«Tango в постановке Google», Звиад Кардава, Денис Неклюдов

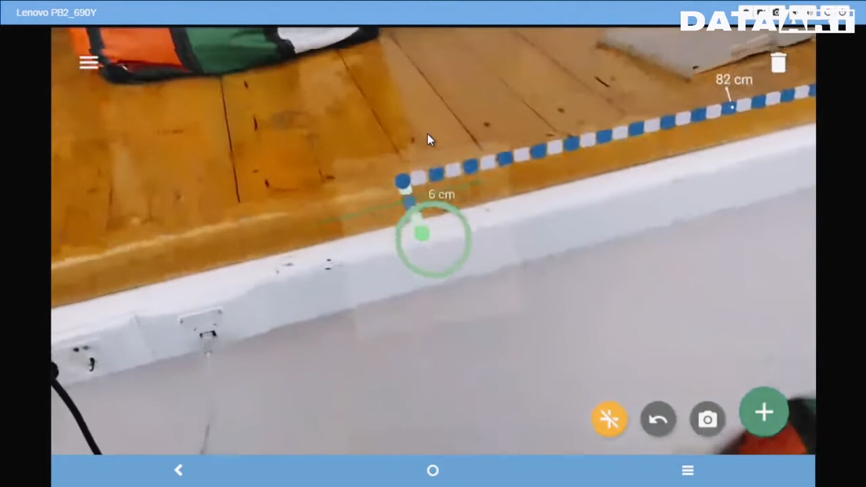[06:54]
То есть вы можете сделать какие-то измерения, например, померить свою комнату, прийти в магазин, сделать фотографии вот этих измерений.
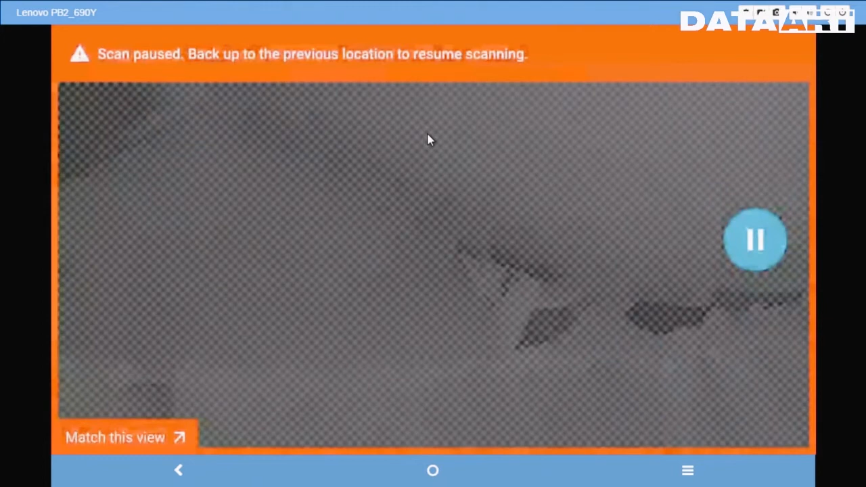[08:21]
Извините, я просто рукой закрыл камеру. Перезапусти лучше демку.
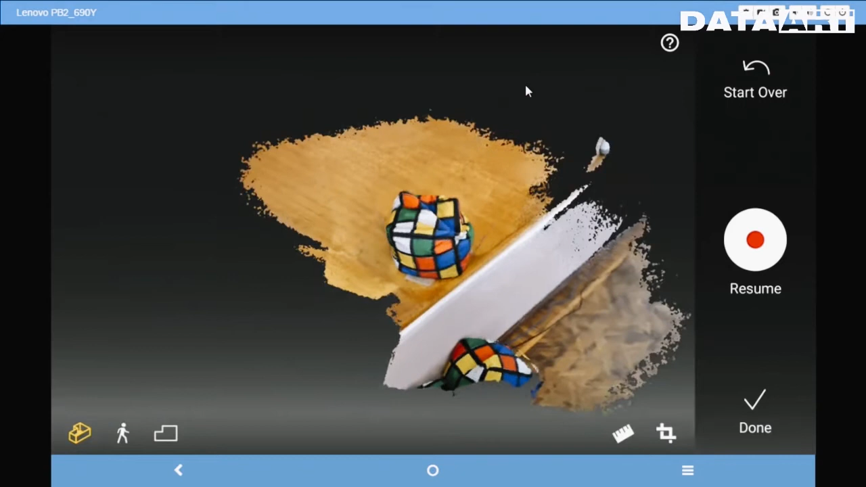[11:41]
Не, прям очень хорошо построил, да. И тут еще да. Освещение хорошее, и пространство, видимо, без помех каких-то. Поэтому все, куда камера заглянула, построилась вполне годная 3D-сцена.